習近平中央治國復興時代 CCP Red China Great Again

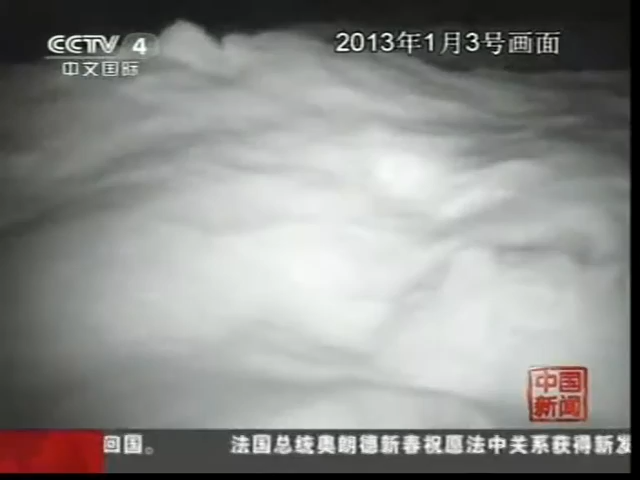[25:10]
这两段视频分别拍摄于2012年的12月16号和今年的1月3号
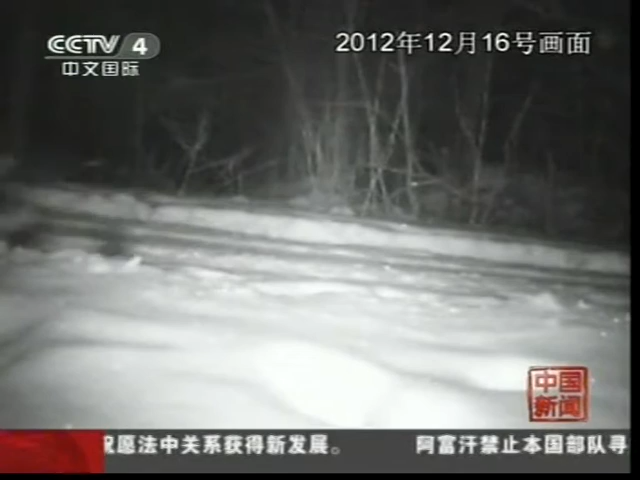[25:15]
视频显示这只东北虎两次在这里沿同一方向走过这